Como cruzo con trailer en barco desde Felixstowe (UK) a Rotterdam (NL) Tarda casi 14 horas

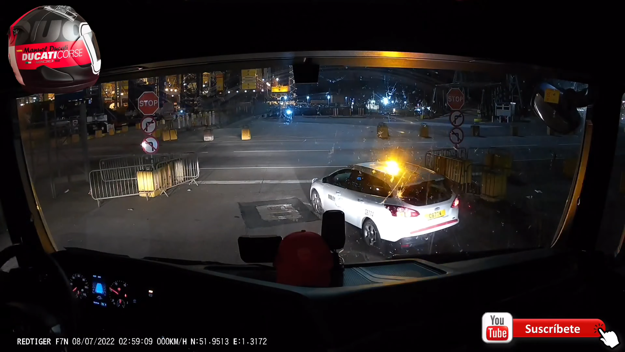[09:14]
Va a llevar este coche al donde está el barco. Vamos, está cerca, se ve. Pero se ve que eso es así. Vienen a recogerte. Vale, pasa este. Ya va a pasar el coche.
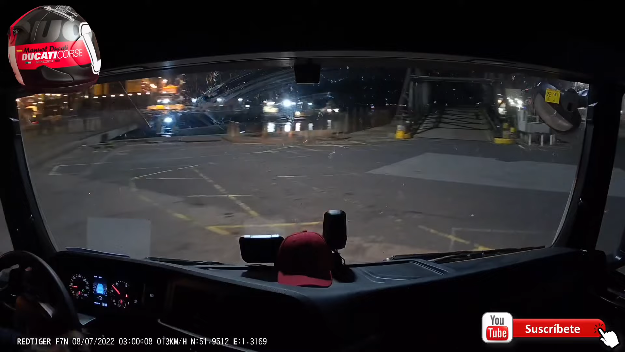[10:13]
Luces del barco, que se ve al fondo a la izquierda, y el turismo.
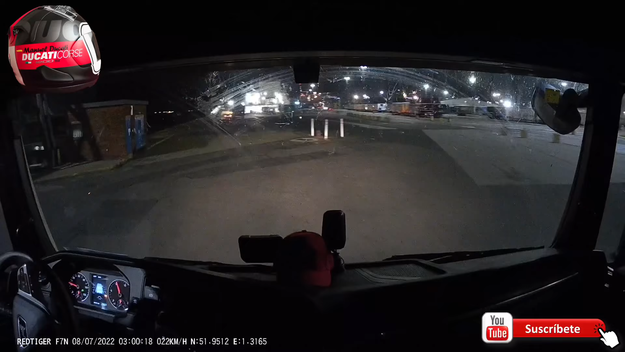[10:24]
paro yo detrás del turismo pensando que hay que hacer otra cosa o lo que sea. Y yo iba a tirar el turismo primero. Me dice, no, tira tú. Y se ha quedado ahí y ya entro yo dentro. Y aquí me paro. Y me dice que no, que siga yo, que siga para adelante. Que entre dentro.